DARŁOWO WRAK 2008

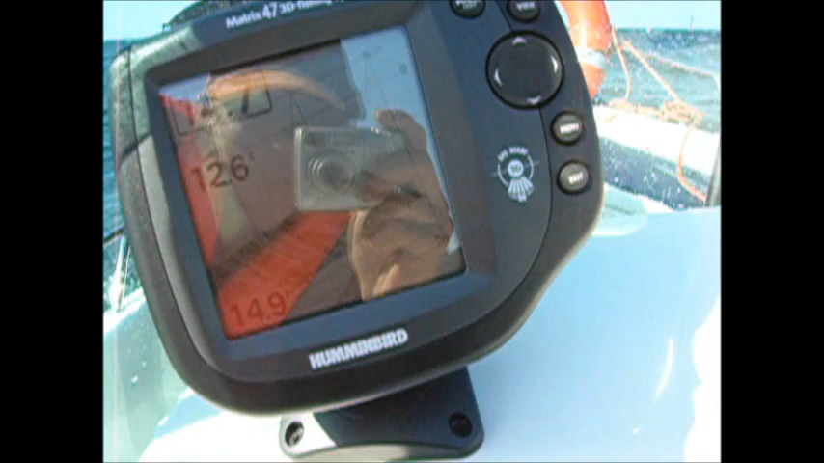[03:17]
tonar pokazuje w tej chwili 15 metrów z tego co